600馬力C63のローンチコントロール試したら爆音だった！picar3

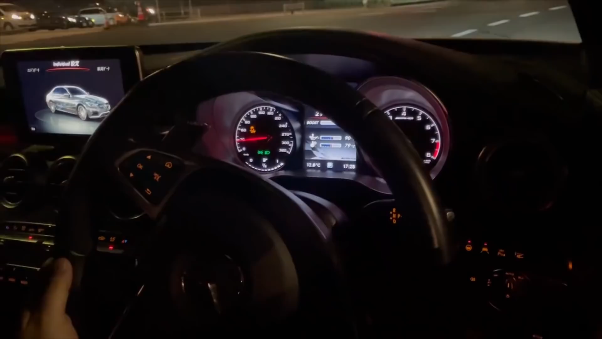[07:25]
まあちょっと待ってでもできないねこれロンチコントロールできないんだけど
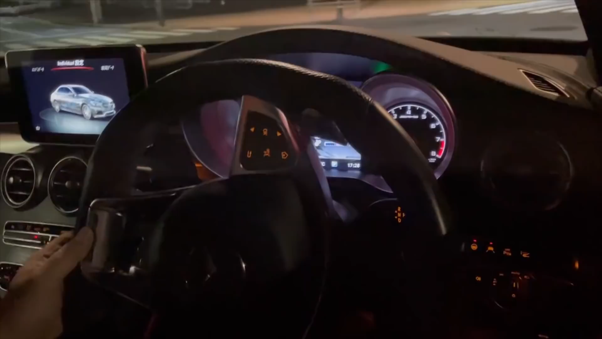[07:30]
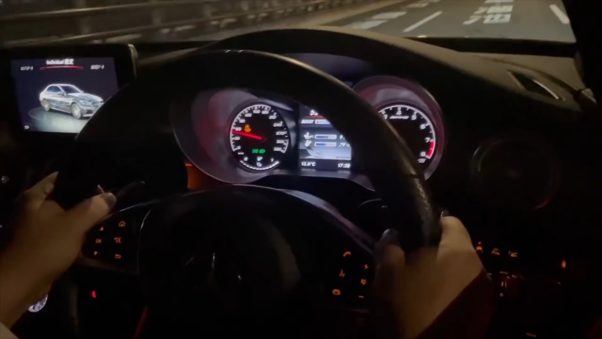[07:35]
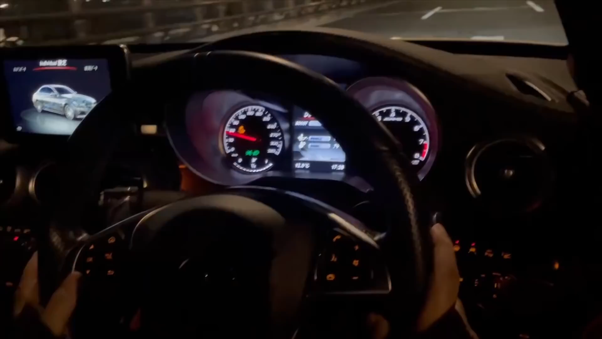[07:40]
できないわロンチコントロールできねえそしてこのモードだとクソみたいに硬いなこれ
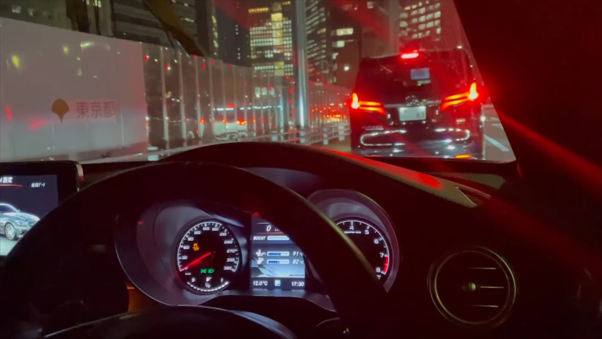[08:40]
いやーちょっとロンチコントロールもう一回ちょっとこうこれでいいじゃん?OKじゃん?アクセル踏んで見て中断されちゃうんだよどうやっても中断されちゃうんだけどなんで?なんで?ロンチコントロールモードが動かねえ確かにでもさロンチコントロールあるんだけどこれマジで動かないかもしれないよね普通に
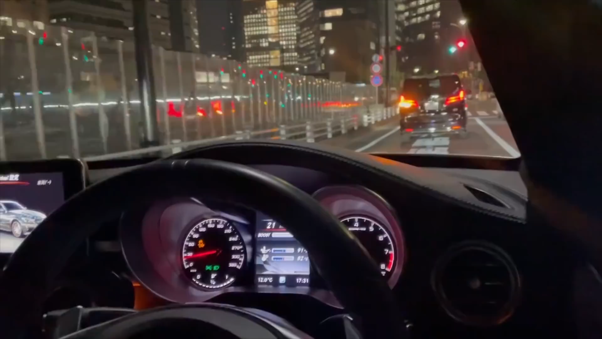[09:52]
できるできるわかったわかったやり方わかったやり方わかった結構コツがいるんだすんげー跳ねんだけどすんげー跳ねんだけどもう大丈夫かなできるできるロンチコントロールできますよちょっと迷惑にならない迷惑にならないところ迷惑にならないところでやろう